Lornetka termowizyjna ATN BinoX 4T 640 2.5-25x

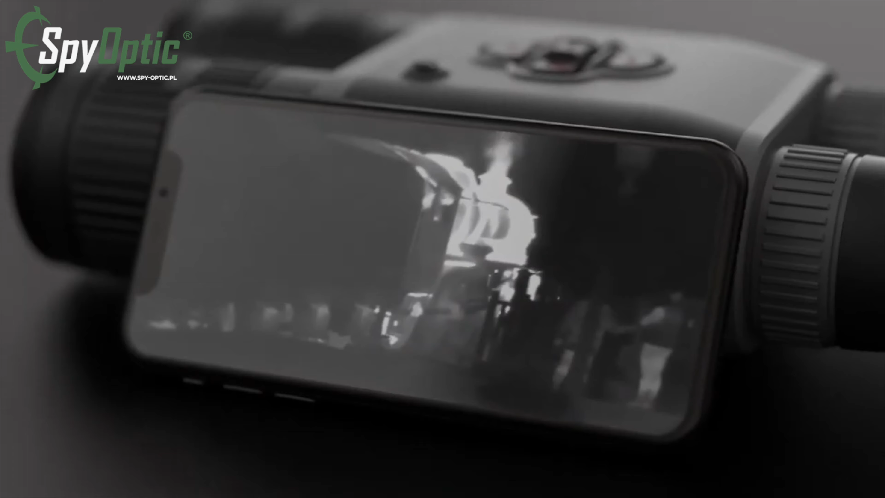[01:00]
Model ATN Binox 4T występuje w kilku wersjach i tutaj zmianie ulegają dwa zasadnicze parametry dla termowizji dalekosiężnej. Przede wszystkim rozdzielczość sensora, mamy dwie opcje do wyboru, 384 albo 640,
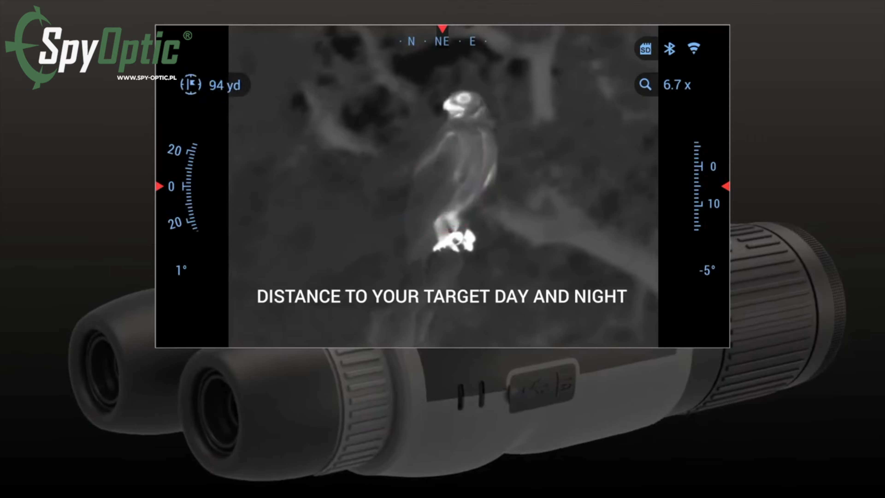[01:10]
i zmianie ulega także powiększenie cyfrowe, mamy dwie opcje do wyboru, 1,5 do 15 i 2,5 do 25.
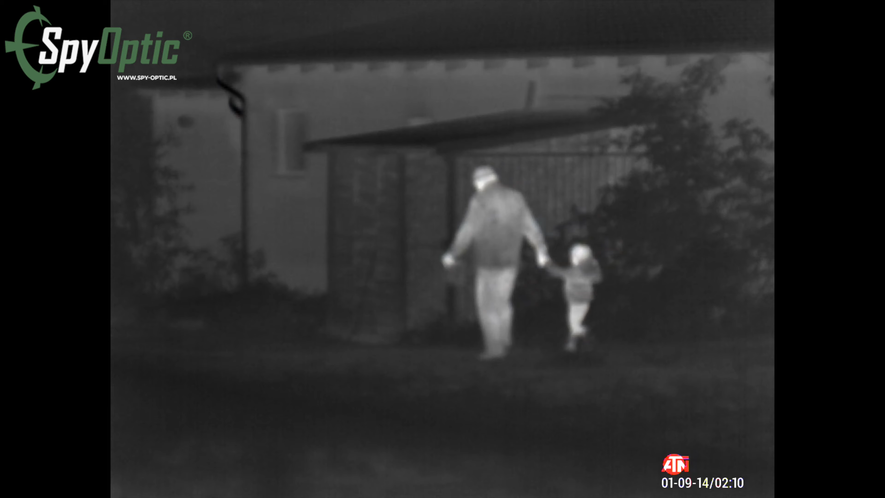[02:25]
Binox 4T został wyposażony w zaawansowany czujnik termiczny generacji czwartej o rozdzielczości 640x480 pikseli,
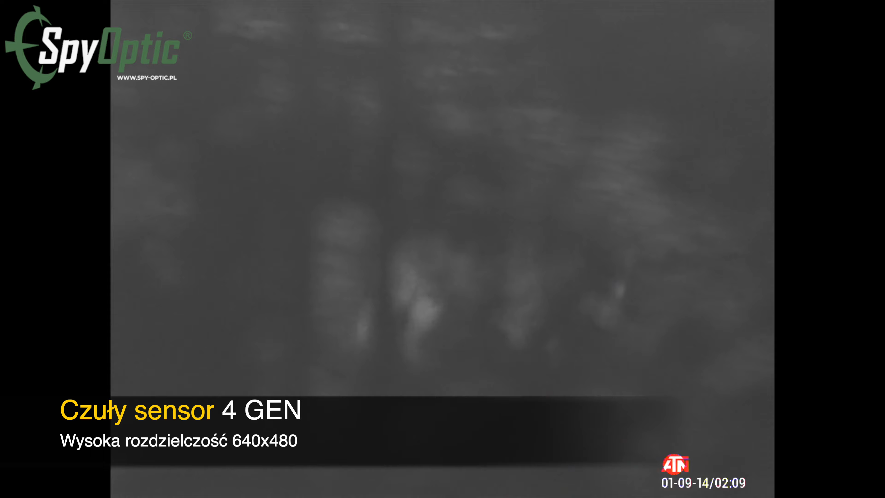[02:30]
który zapewnia wyraźny obraz termiczny w rozdzielczości 1280x720. Czujnik, czy tak naprawdę sensor, działa z częstotliwością odświeżania obrazu na poziomie 60 Hz,
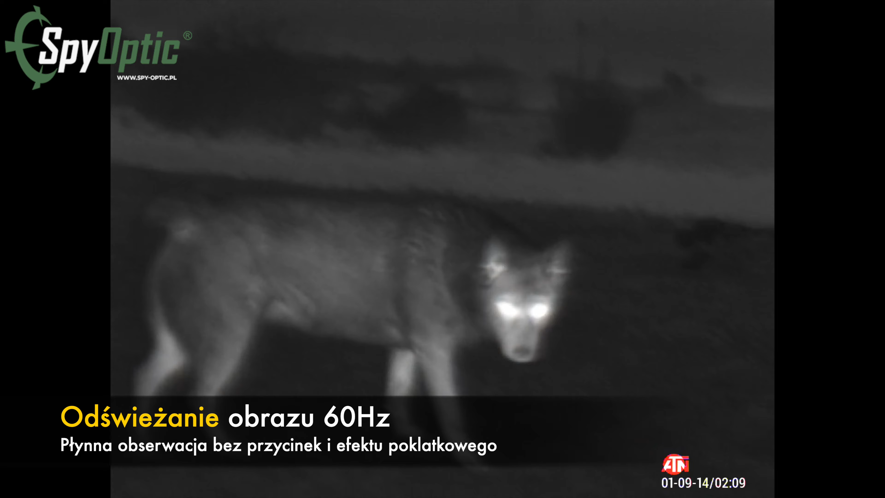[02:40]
co jest naprawdę dosyć precyzyjnym wykrywaniem ciepła. Wysoka częstotliwość odświeżania obrazu w połączeniu z świetnymi parametrami sensora pozwala
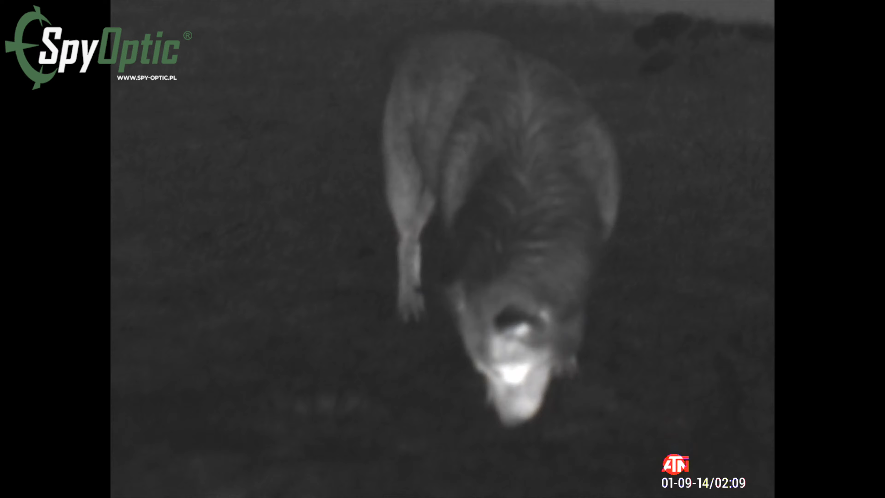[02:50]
na precyzyjne wykrywanie ciepła na dystansie do 1950 metrów,
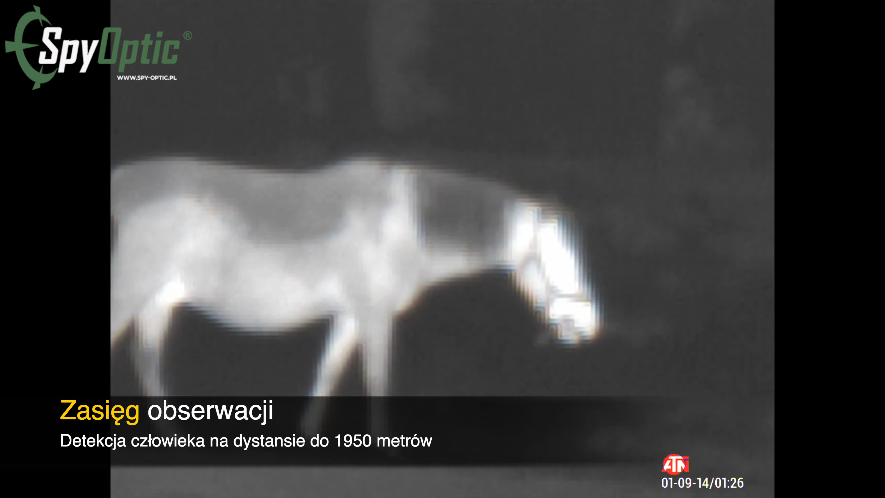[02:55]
na rozpoznanie obiektów na dystansie do 800 metrów i na szczegółową identyfikację na odcinku mniej więcej 475 metrów.
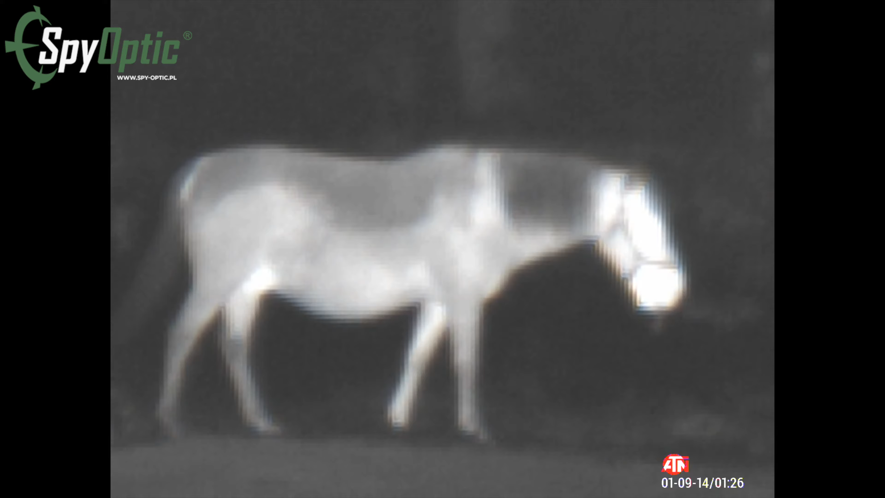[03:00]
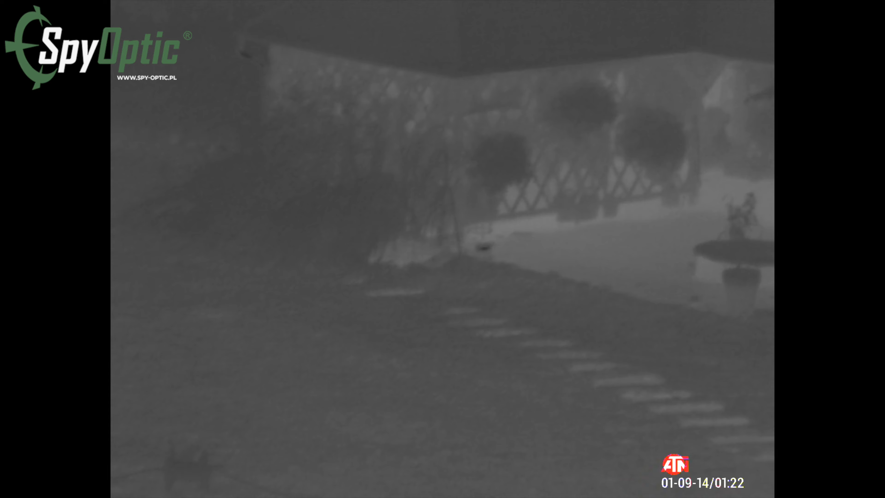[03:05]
Zakres powiększania w tym modelu wynosi od 2,5 do 25 razy, co pozwala na zbliżenie i obserwację szczegółów nawet z bardzo dużych odległości.
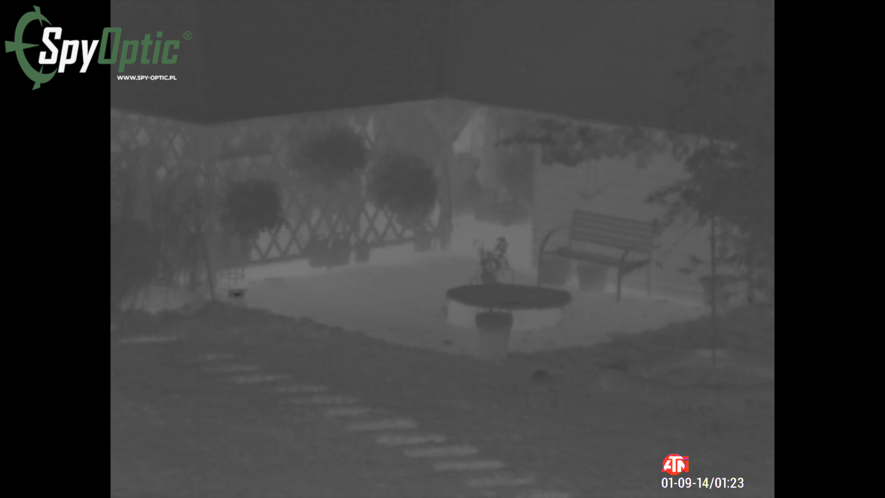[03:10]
Tutaj producent podaje taką bardzo ogólną liczbę 3000 metrów, natomiast oczywiście to, co wam wcześniej powiedziałem, jest zdecydowanie bardziej konkretne.
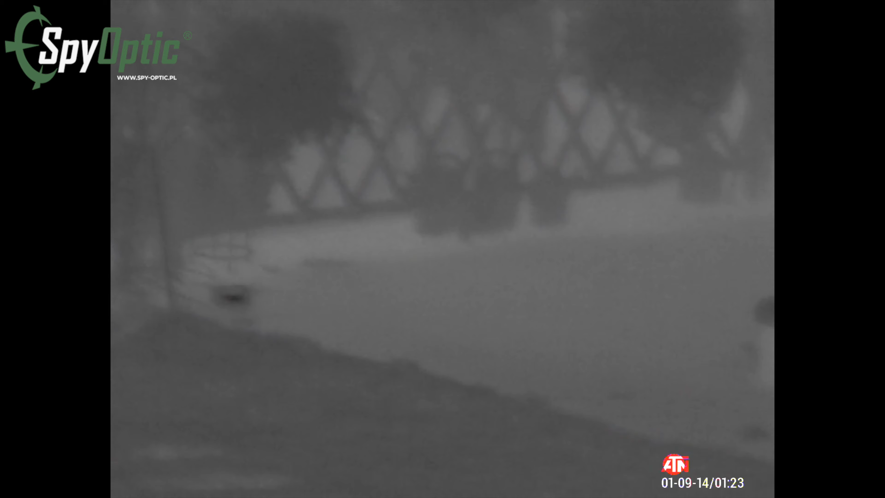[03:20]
Lornetka posiada wbudowany dalmierz laserowy o zasięgu
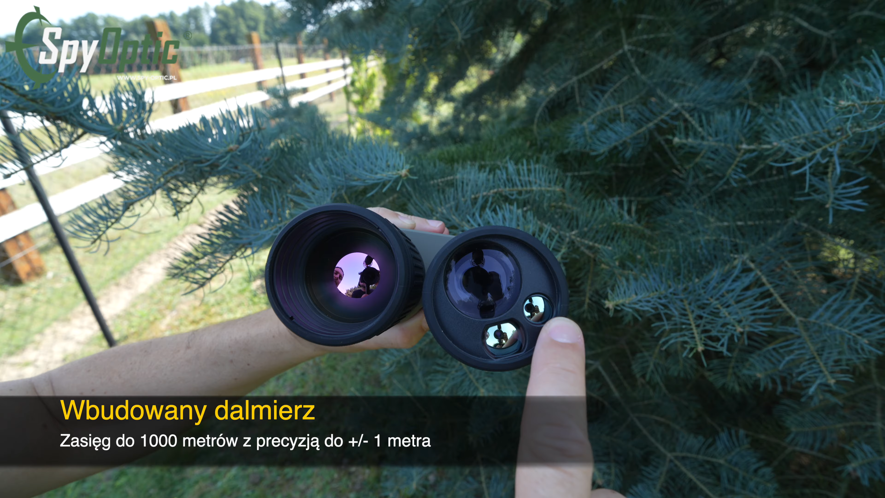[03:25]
od 5 do 1000 metrów z precyzją pomiaru do plus minus 1 metra.
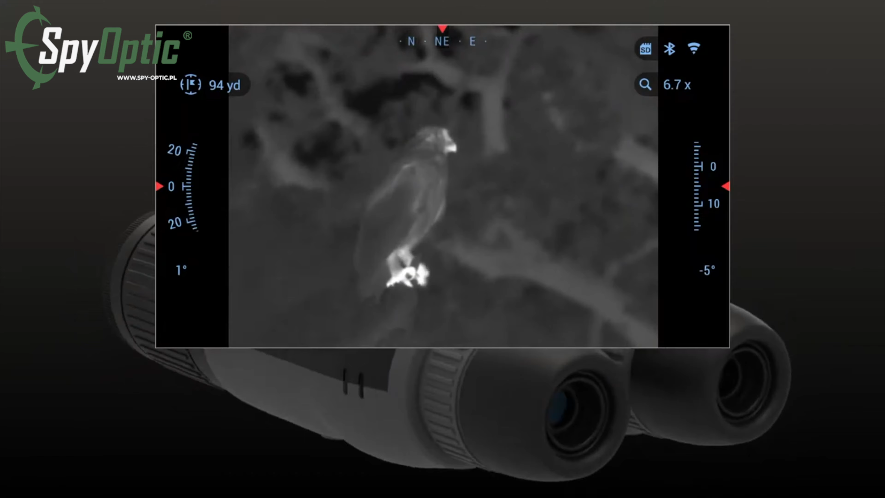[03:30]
Dzięki temu użytkownik może dokładnie oszacować odległość do celu, co jest oczywiście nieocenioną pomocą dla myśliwych i taktyków.
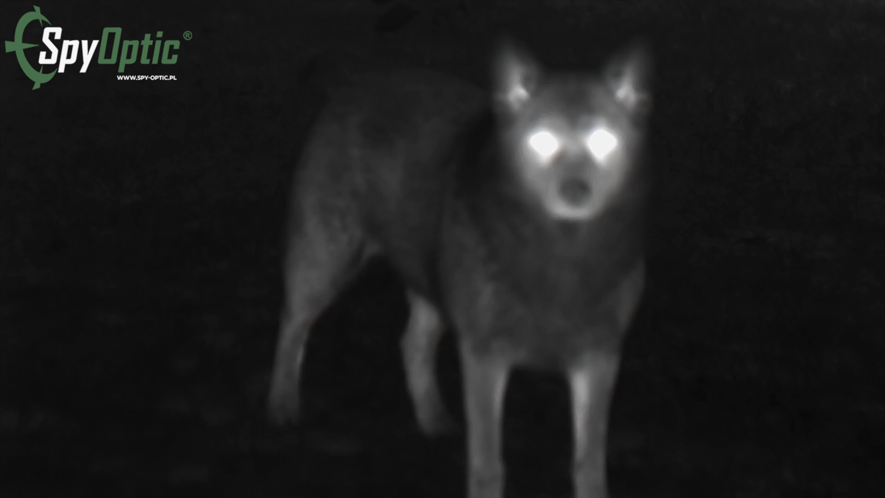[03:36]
Na pokładzie Binoxa mamy wbudowany rejestrator wideo, który umożliwia jednocześnie nagrywanie i strumieniowanie wideo w rozdzielczości
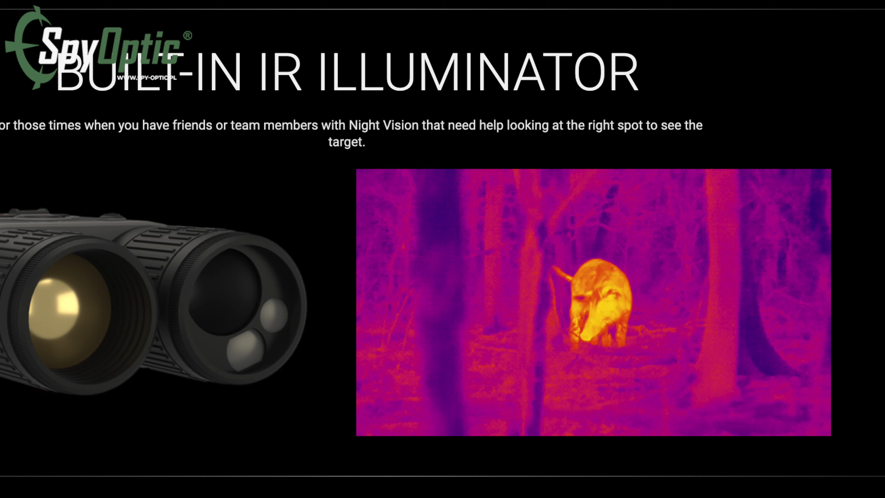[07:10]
w których członkowie zespołu, z którymi poruszasz się w terenie lub po prostu twoi kumple myśliwi, korzystają z noktowizji.
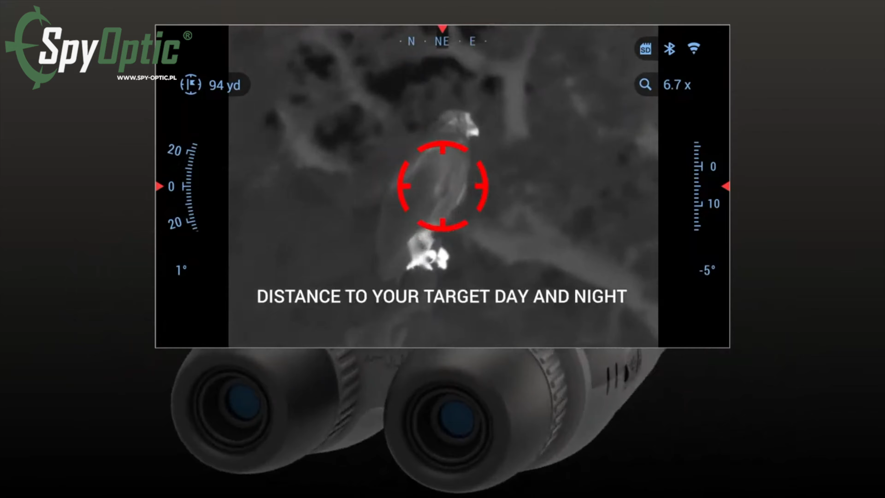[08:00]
W polu widzenia operatora w lornetce Binox znajduje się również elektroniczny kompas.